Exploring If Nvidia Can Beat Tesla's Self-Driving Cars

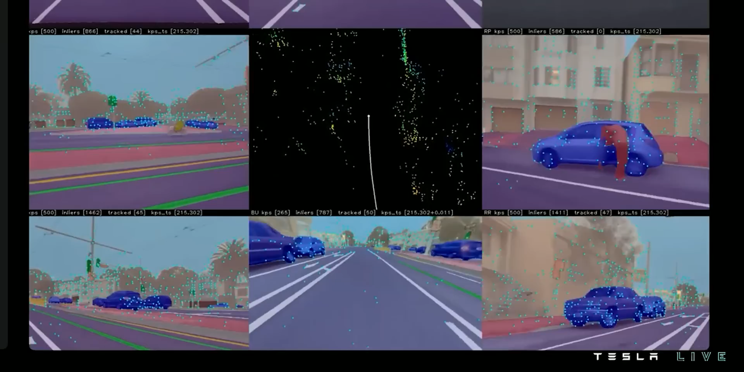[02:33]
Label it red. Is it another car? Label it blue, and so on. It's important to get these data labels right, because a computer can't really understand what to do if it doesn't know what it's looking at.
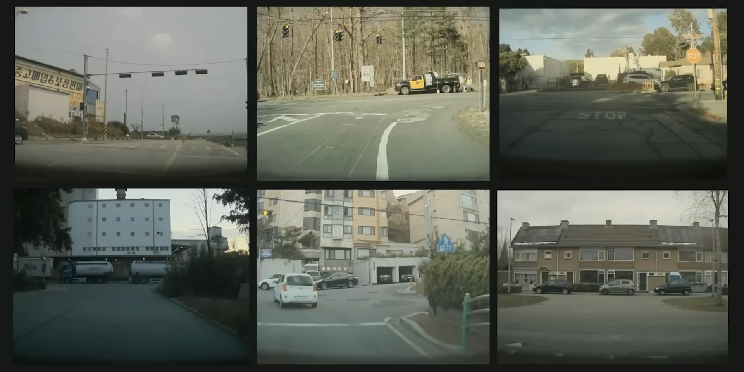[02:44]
Earlier this year, Tesla made a huge change by removing radars from their cars, and optimizing everything for video. And I do mean everything, from the software and hardware inside the cars, to their research and development teams, and even their data simulators and supercomputers.
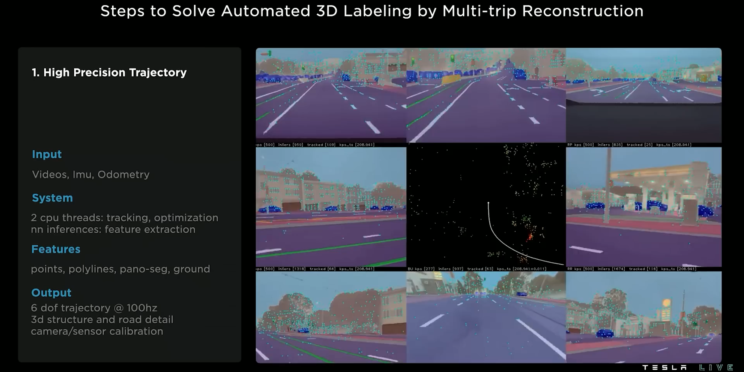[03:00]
At their most recent AI day, Tesla showed off some pretty cool techniques that they're using to help the
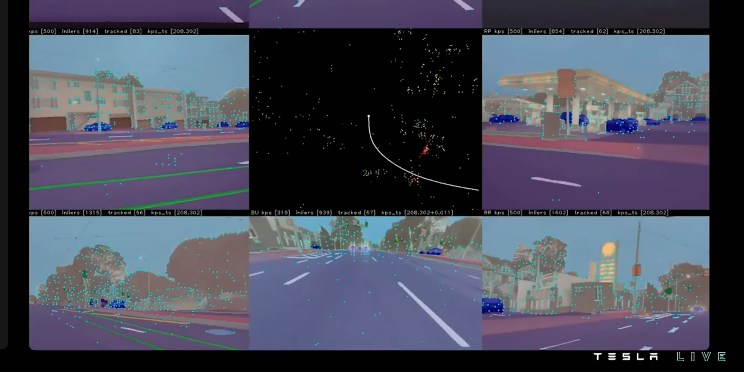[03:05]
car label almost everything it can see in real time.
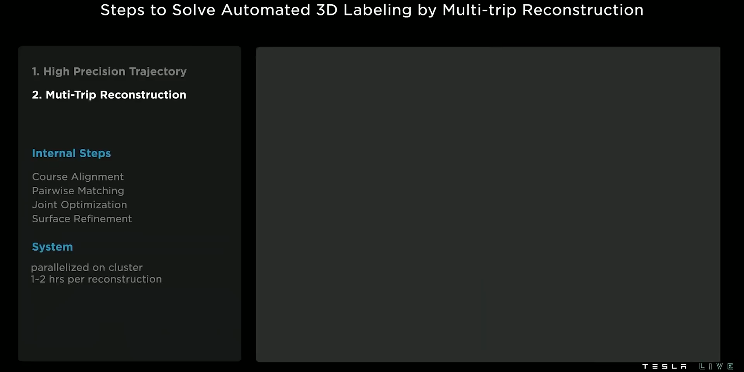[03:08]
For example, Tesla can reconstruct a scene using data from multiple trips across multiple cars.
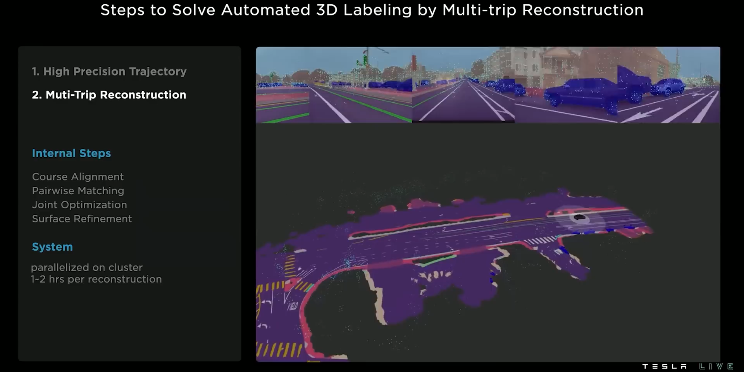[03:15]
They can build maps from all the previous trips that a Tesla has made in any given area, and see how those Teslas labeled their surroundings.
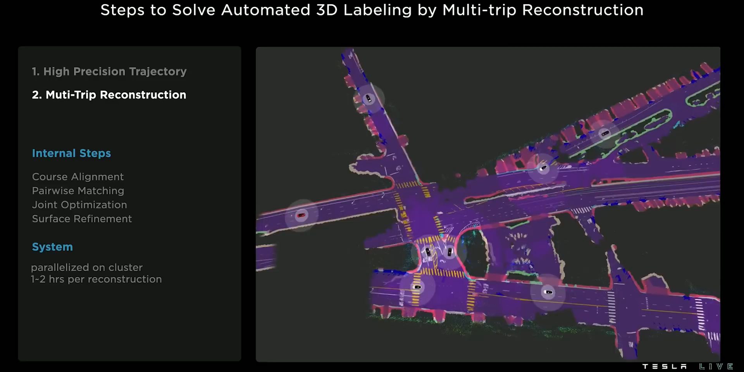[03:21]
Since all the video data is passed through the same labeling systems, every Tesla should agree when they're seeing the same thing.
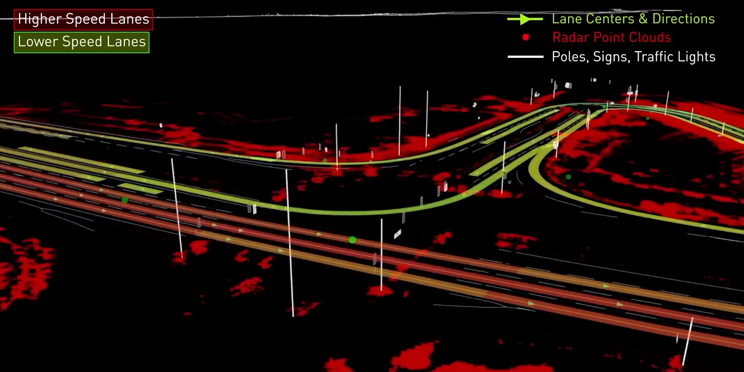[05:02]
For ground-truth data, we use our DeepMap HD mapping, human-labeled data, and Omniverse replicator.
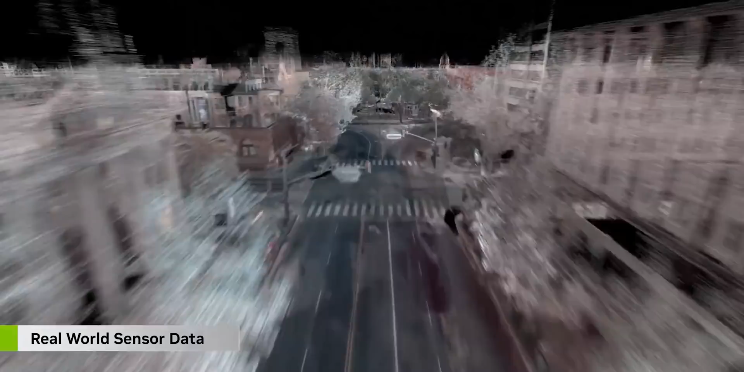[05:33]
label everything in those scenes, and then update those labels with each new journey in the real world. See what I mean? The race for full self-driving is closer than we think. And while Tesla uses nothing but cameras,
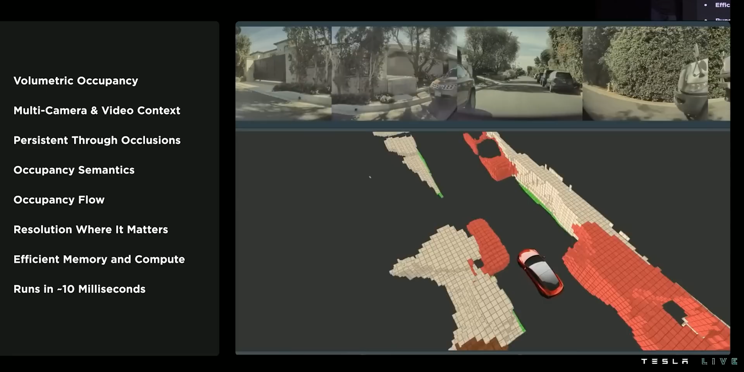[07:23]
Then it assigns each cube a color based on the potential movement of whatever is occupying that cube.
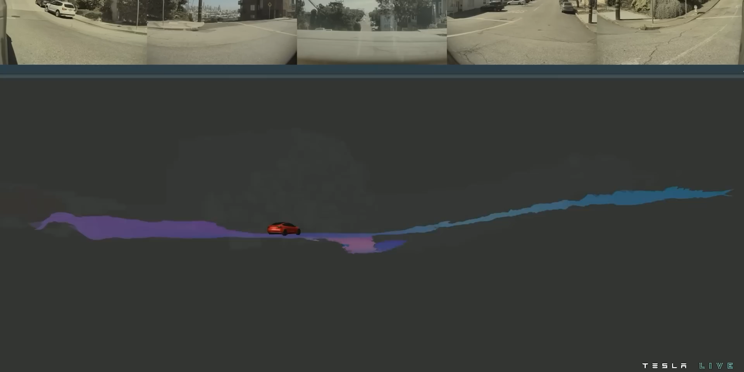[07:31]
So, tan cubes can contain buildings, or mailboxes,
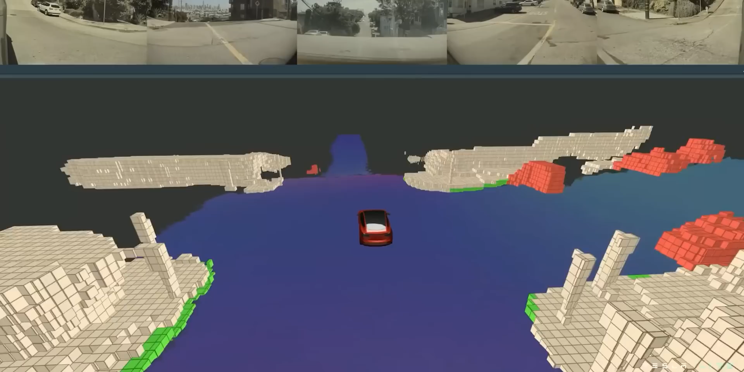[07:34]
or lampposts, but what they all have in common is that those volumes are occupied with things that won't move.
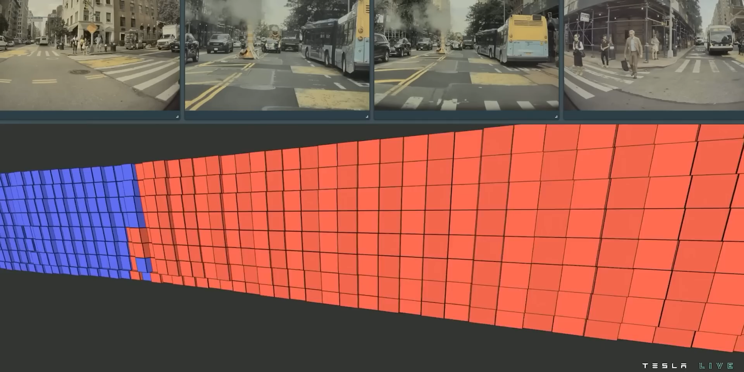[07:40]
Red volumes are occupied by things that could move, like a pedestrian or a parked bus. And once the bus in the scene starts to move, it turns blue,
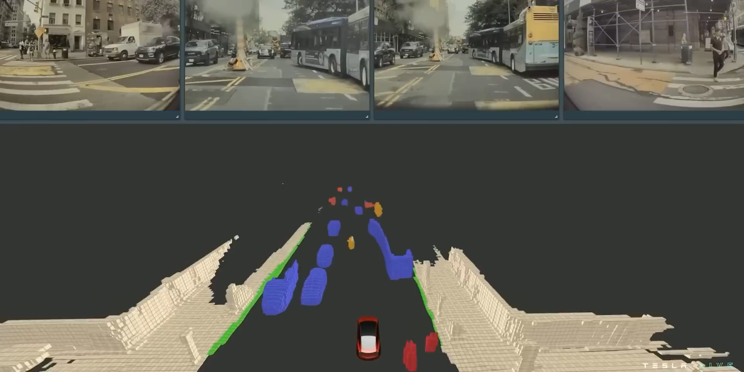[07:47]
indicating that the Tesla predicts that it will continue to move.